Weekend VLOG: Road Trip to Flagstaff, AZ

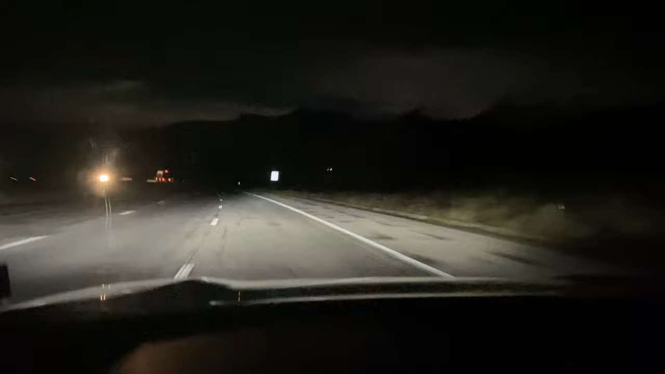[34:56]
All right, gonna pick up these big ass mountains in front of me. I'm like a middle lane. I'm a middle lane driver, but I don't know if my camera picking the DBE mountains in the dark.